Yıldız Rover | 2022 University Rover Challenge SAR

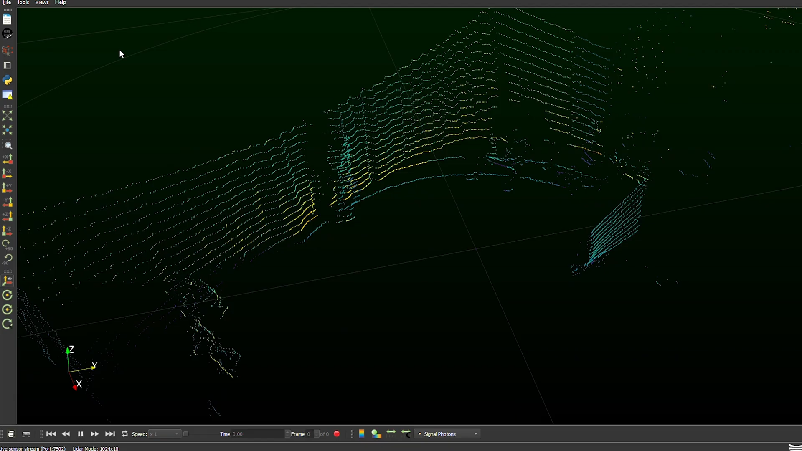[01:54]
Using this data in MU-based package, we let the rover know its position and enabled to reach the desired location precisely.